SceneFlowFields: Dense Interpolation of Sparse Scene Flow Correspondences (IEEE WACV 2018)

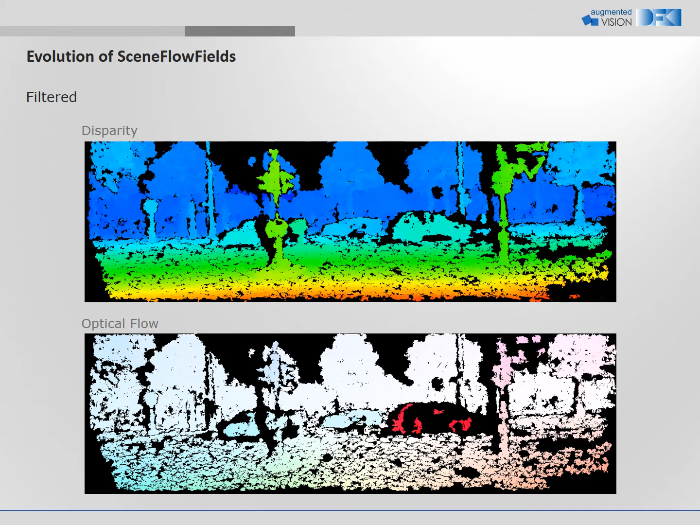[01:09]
Afterwards we use a consistency check to remove outliers. We fill up gaps of the filtered results by edge-preserving interpolation.
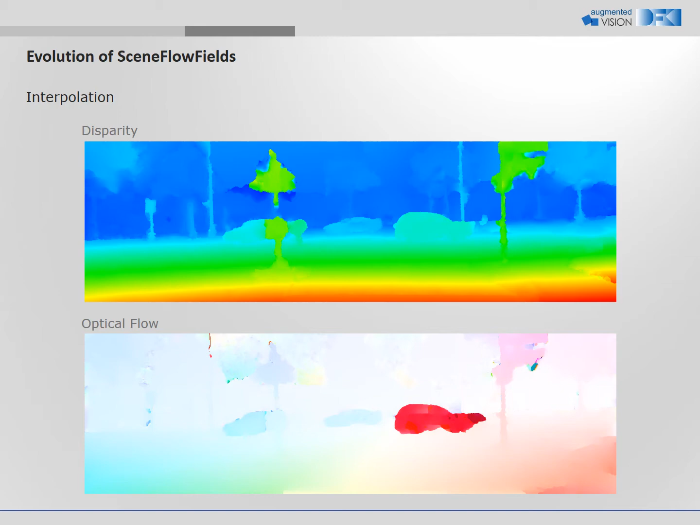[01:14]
The optional ego-motion model further refines the results that are very accurate compared to ground truth.
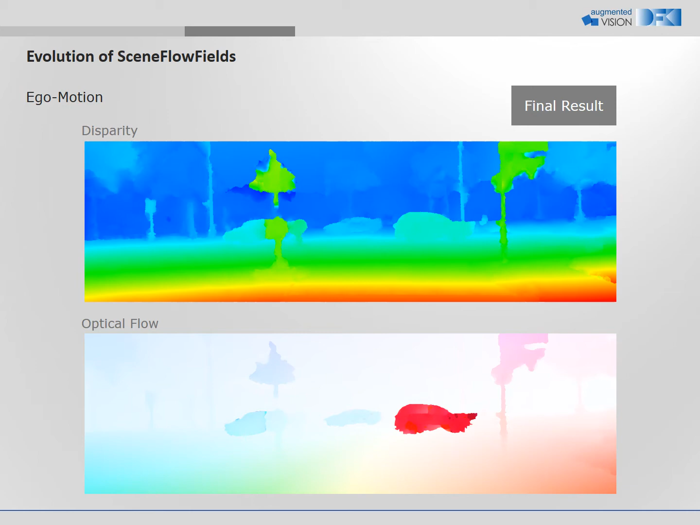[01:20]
For different sequences of the KITI benchmark we show our full scene flow results.
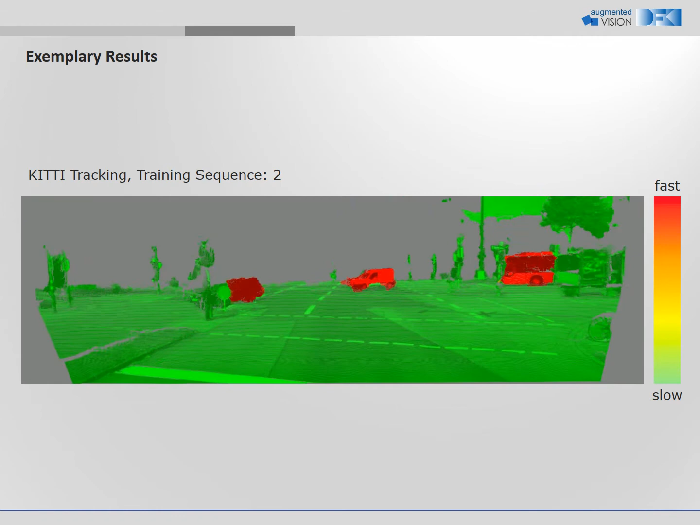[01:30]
The videos show colored point clouds, where the color denotes the magnitude of the estimated scene flow.
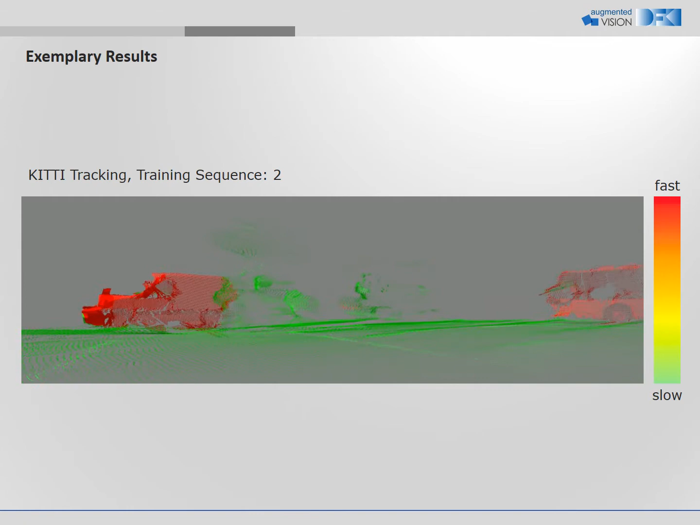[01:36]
Distant objects are precisely detected. Note, that each frame is processed individually.
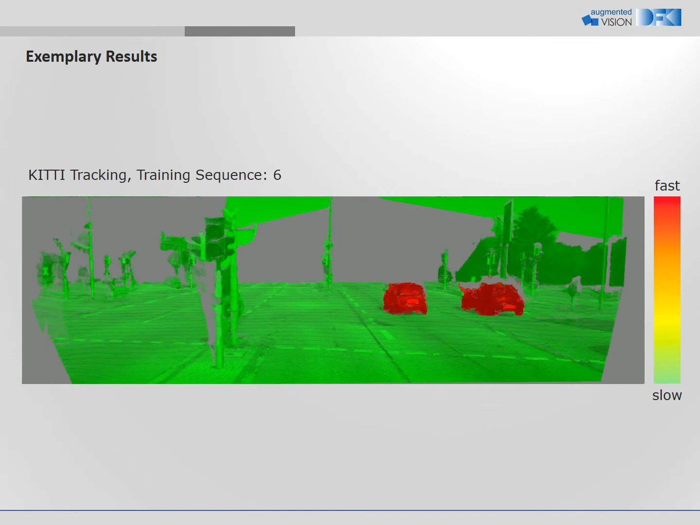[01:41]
The algorithm processes two subsequent frames and is not multi-frame. Even the motion of pedestrians and cyclists is captured by our algorithm.
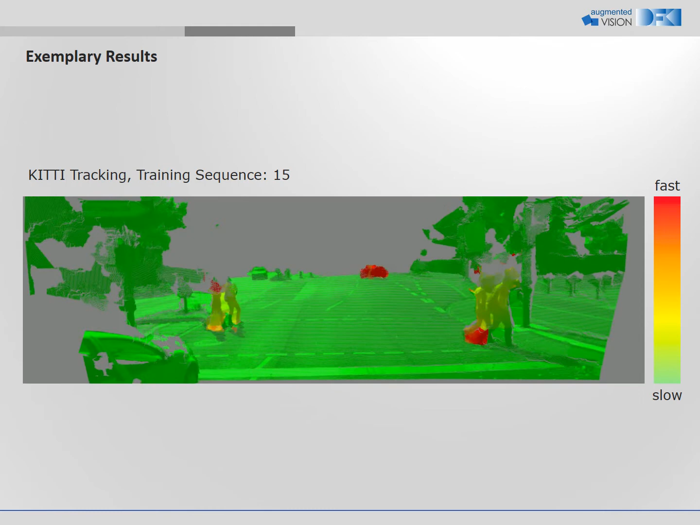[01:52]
We compare our results to the top performing dual and multi-frame methods of the KITI benchmark.
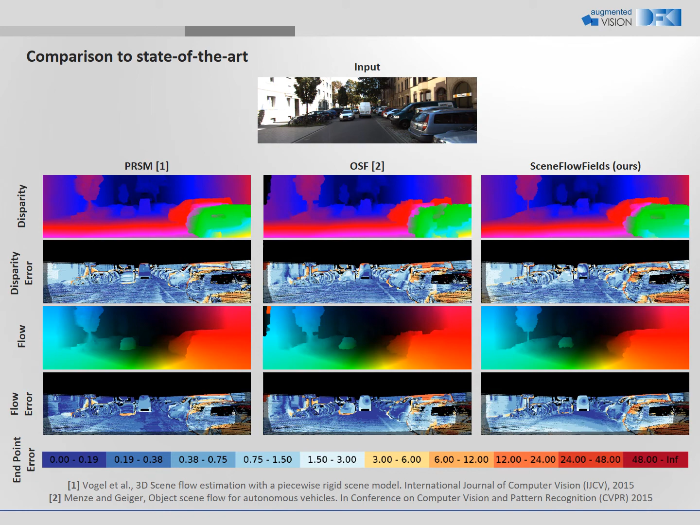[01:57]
We achieve results comparable to state-of-the-art.
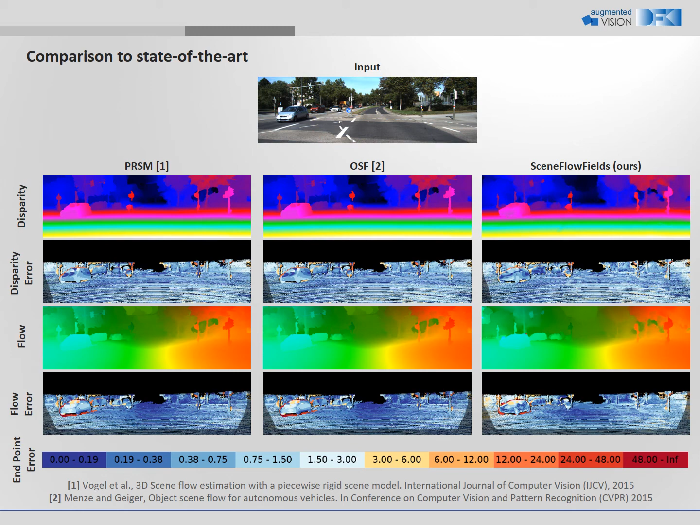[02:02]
Even though our algorithm can miss some objects, this regularly happens for other algorithms as well.
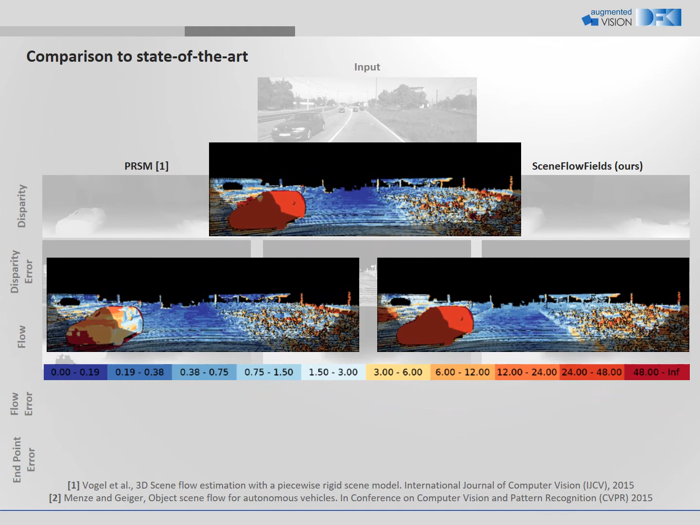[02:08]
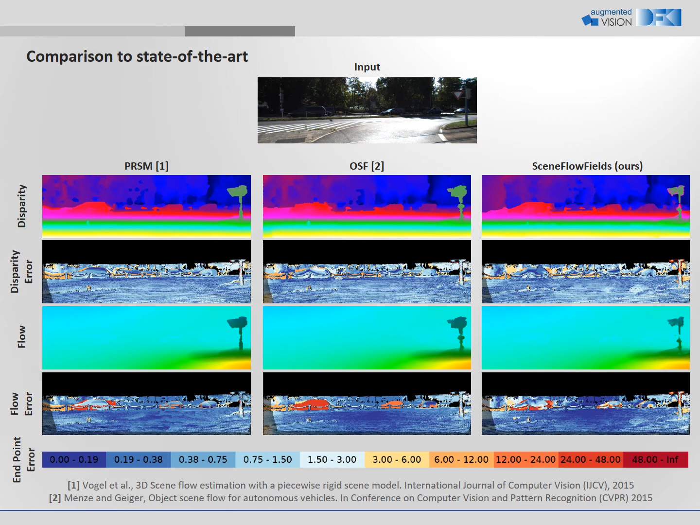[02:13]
However, our results are in many cases even better, especially for moving objects. As you can see in these images, the estimated optical flow of object scene flow is missing the two vehicles, that our algorithm detects reliably.
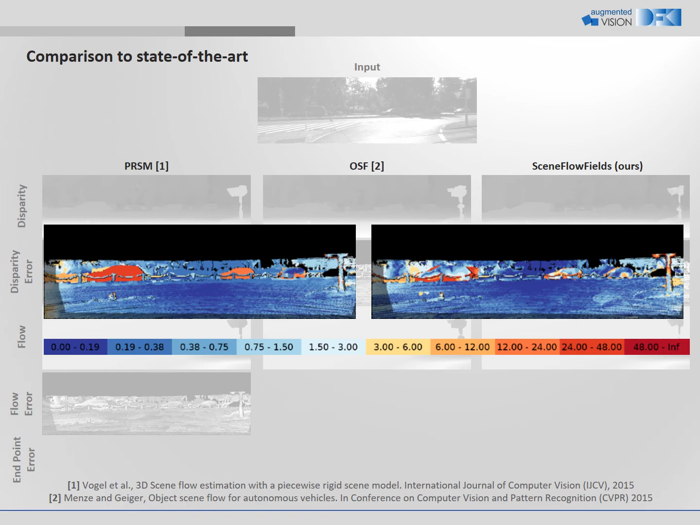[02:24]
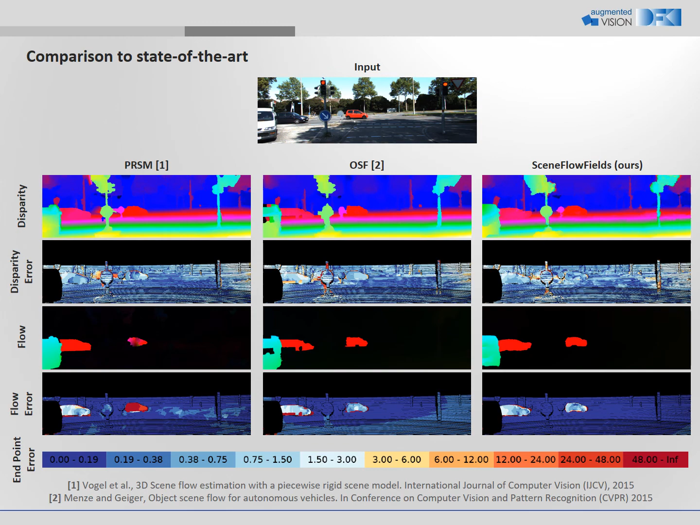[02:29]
In this case, our method detects all the objects, even those, that are falsely detected by the top performing method of KITI.